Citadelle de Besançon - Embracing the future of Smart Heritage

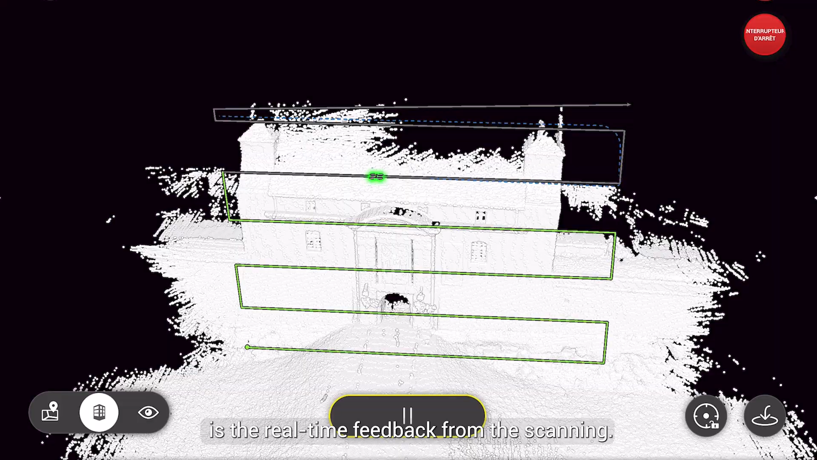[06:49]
Ce qui est aussi très intéressant avec cet outil, c'est le retour en temps réel de la numérisation,
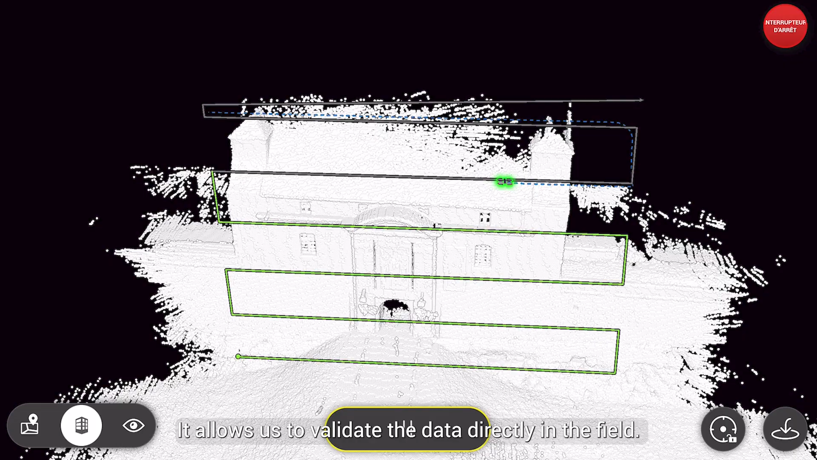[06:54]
ce qui permet de valider les données directement sur le terrain.
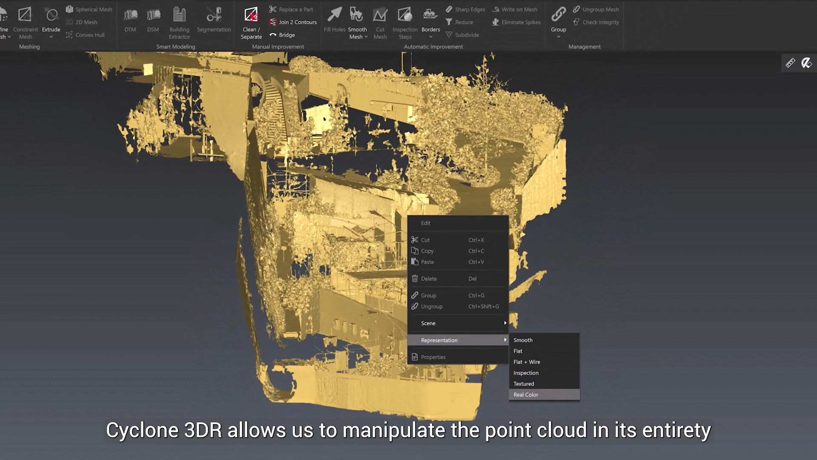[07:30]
par exemple créer des coupes ou créer des MNT.
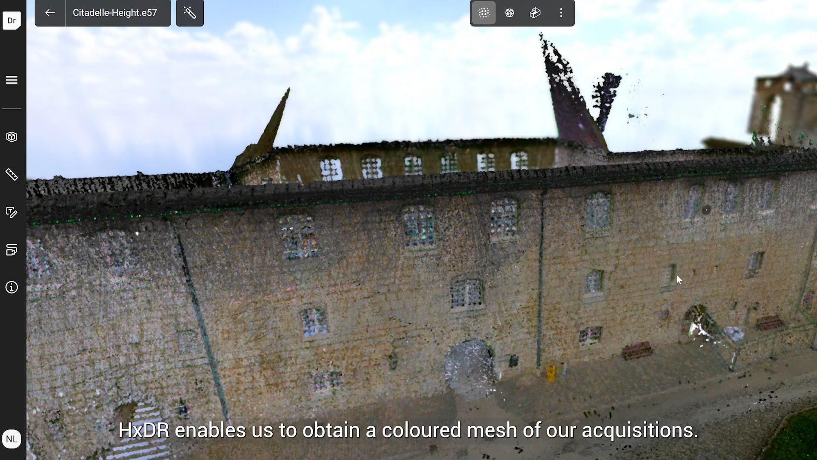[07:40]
Ce qui est très intéressant, c'est que directement depuis le terrain,